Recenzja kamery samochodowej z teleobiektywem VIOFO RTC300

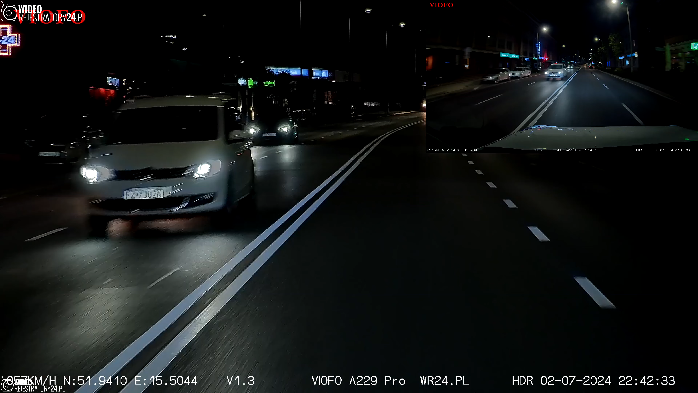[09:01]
to klasa sama dla siebie, a zestaw ten jest w nocy skuteczniejszy od wielu kamer nagrywających za dnia.
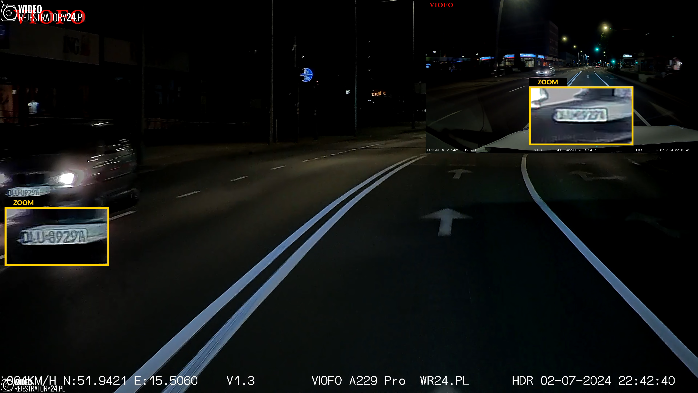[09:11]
Czytelne tablice rejestracyjne jadących kolejnych po sobie pojazdów na jednym ujęciu? Żaden problem, mam przecież teleobiektyw. Natomiast to, co dzieje się w całkowitych siemnościach na obwodnicy? Aż miło popatrzeć. Najlepsze kamery potrafią wprawdzie zarejestrować czytelność w takich warunkach, ale jest to już tak trochę jakby na granicy, tak ledwo, ledwo.